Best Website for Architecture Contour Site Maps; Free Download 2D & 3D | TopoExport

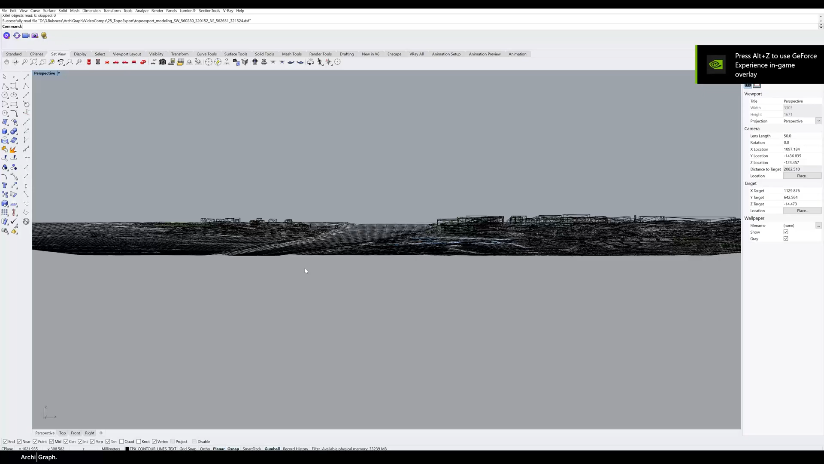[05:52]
nice topo surface as well as all of the buildings now change the view mode to shaded to give you a sense of the level of detail and you can see it's all come through and if we go over to the layers tab you can see that all of the layers have come through which is going to give you a really good ability to set the level of detail that you're interested in one thing to note as well is if you turn the ground plane off there is actually a good amount of line work remaining in here which is going to
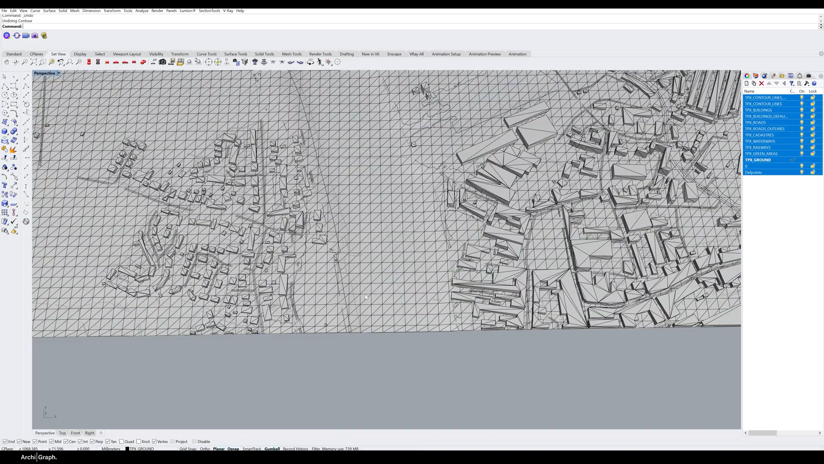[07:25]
the 20 meter square you can see the resolution is still pretty good you're getting a nice amount of detail
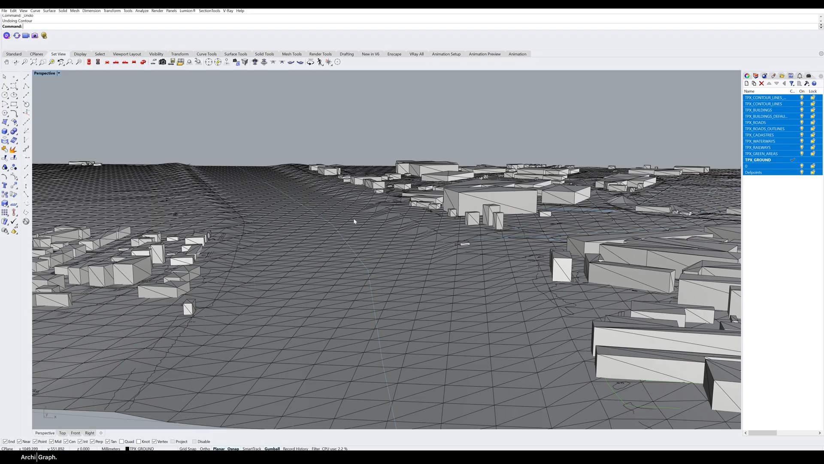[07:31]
perfect for all of your wider angle shots but if you want a more detail i'd move down towards a 5 to 2
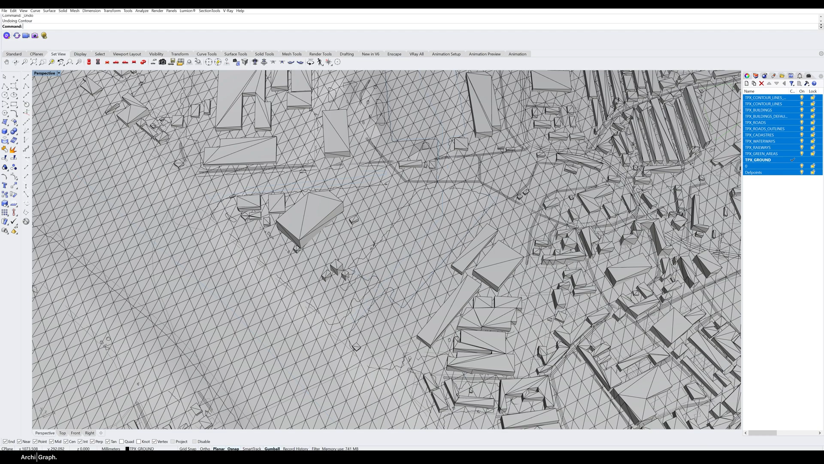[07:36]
or even a 1 meter resolution on the mesh so if you have a look at that file you can see the difference is glaringly
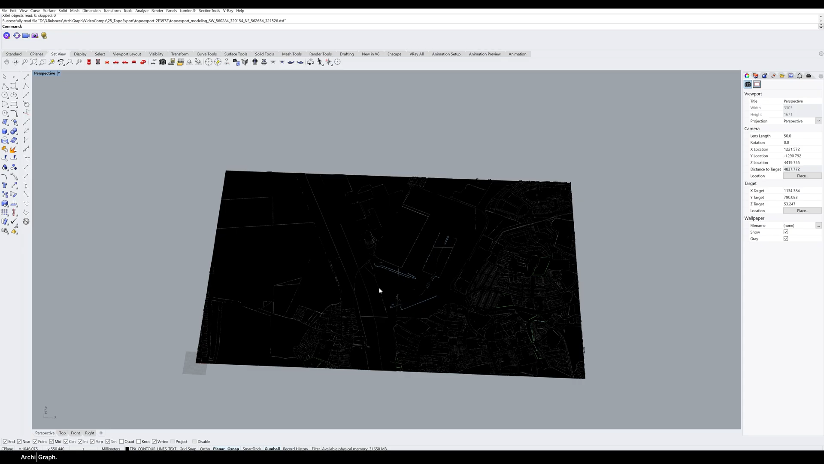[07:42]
obvious straight away because the mesh is appearing almost pure black based on the number of individual mesh polygons but you can see even in the level of detail you're getting in the river and the landscape it's a lot
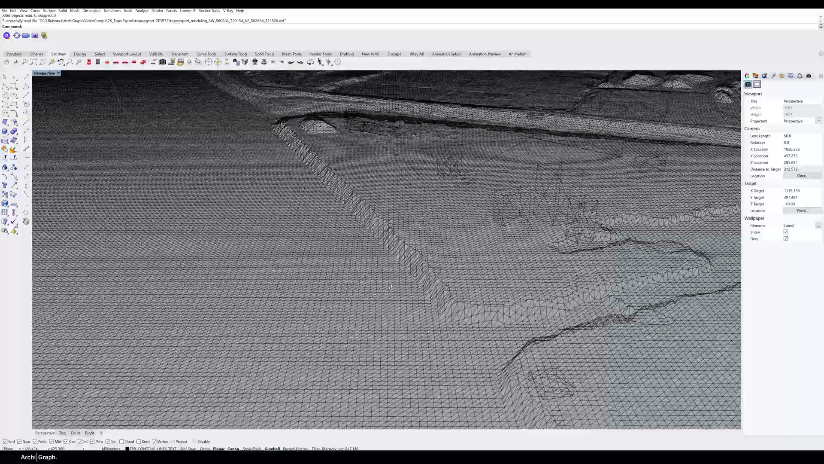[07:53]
lot better so this is something that i would seriously recommend getting pro for because you can see you're starting to pick up
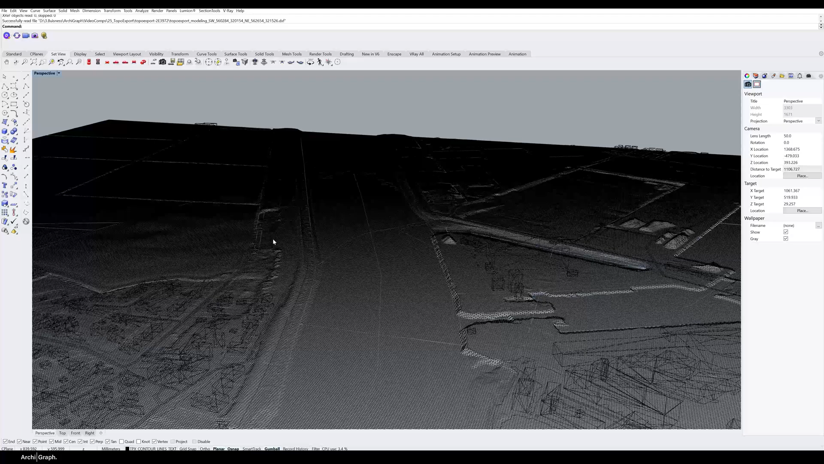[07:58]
even little pieces of detail in the embankments here
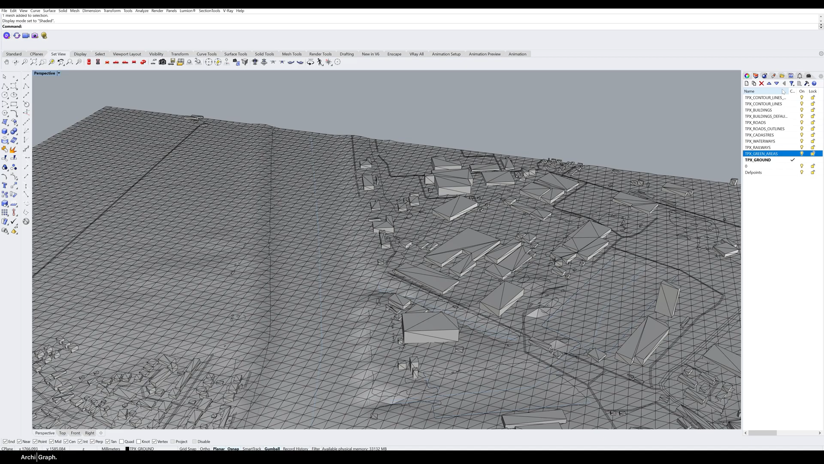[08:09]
if you aren't happy with the detail that was added in by default so what you can do
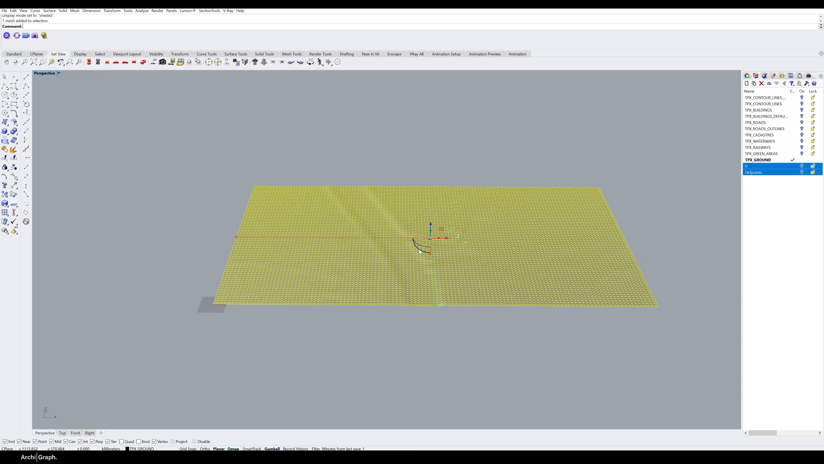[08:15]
simply select the ground surface type contour go into the side view it's going to ask you for a contour plane base point it doesn't